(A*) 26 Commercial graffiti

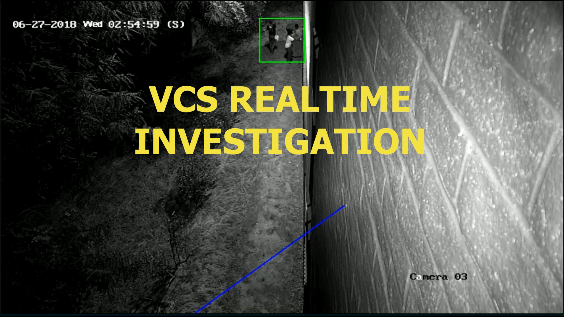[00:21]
Attention on site to the three individuals. This site is being monitored by Bastion. Security, leave immediately. Police have been dispatched.